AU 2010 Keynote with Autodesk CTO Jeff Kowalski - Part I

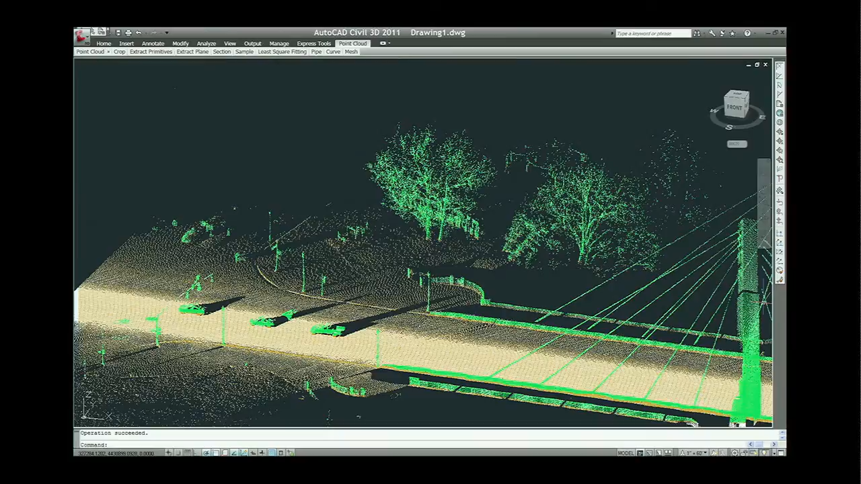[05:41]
But now the computer can automatically recognize patterns in the point cloud and automatically classify objects and remove the ones that we don't want, getting us to our terrain mesh much more quickly.
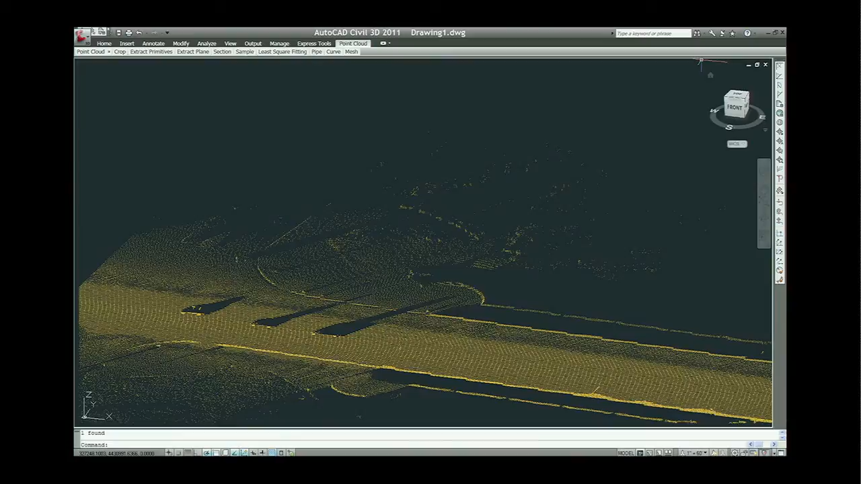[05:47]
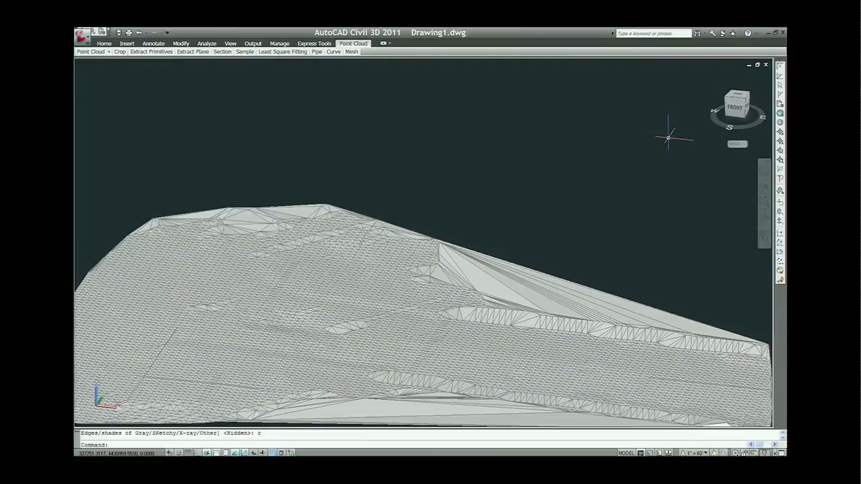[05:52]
Today, reality capture can take us even further and faster because the design software is smart enough to give us things like reference geometry,
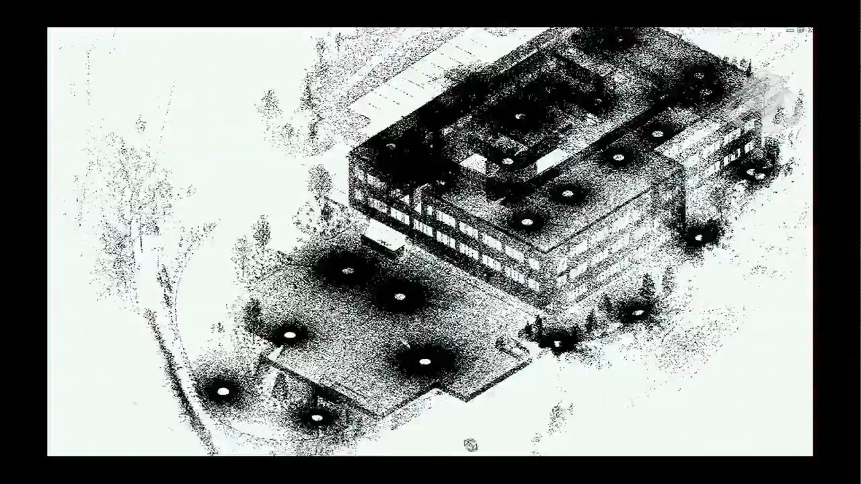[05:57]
planes, surfaces, and intersection points, for example, that we need based on the laser scan.
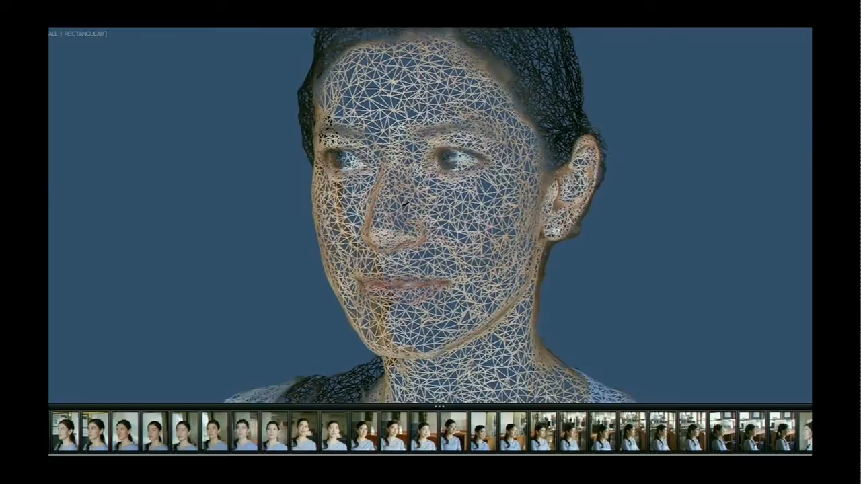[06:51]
but as you see here, we also get a mesh representing the geometry of her face.
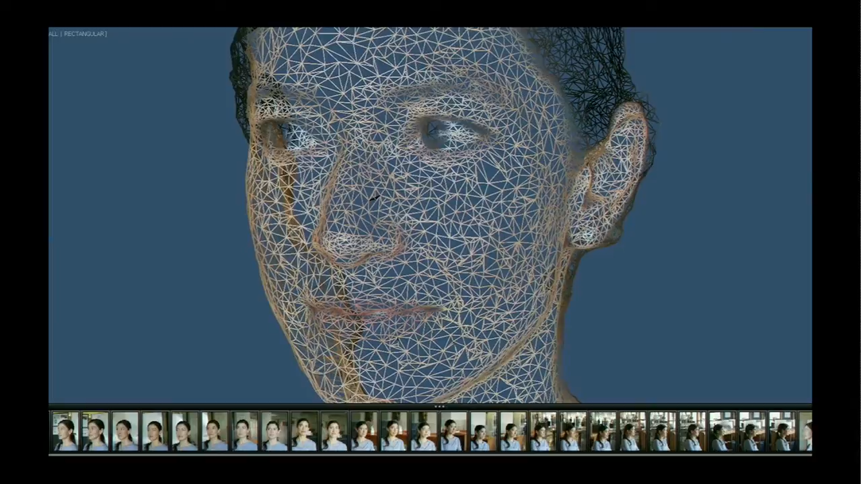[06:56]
Now how long would it take you to model something this complex from scratch? A long time. But now, with some simple photographs from an ordinary camera, we have a much richer starting point more quickly.
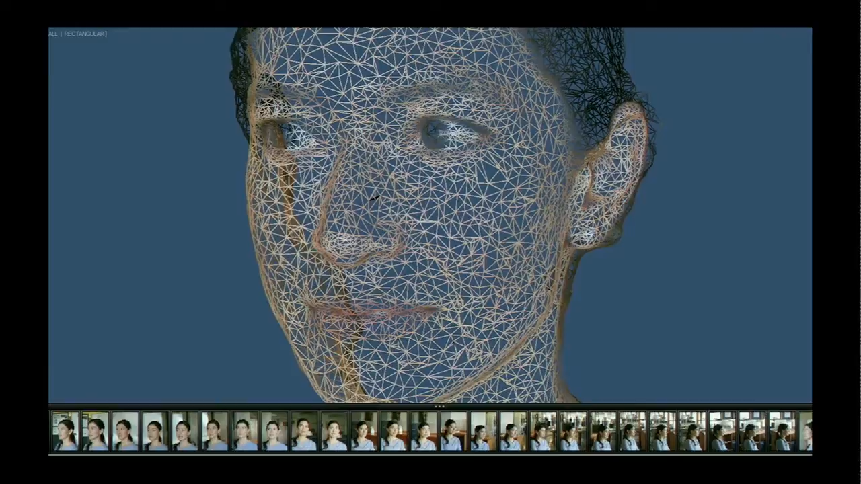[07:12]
And we can do the same thing, of course, for buildings, machines, and products. If you want to see more about this particular technology, I invite you to go down to the show floor,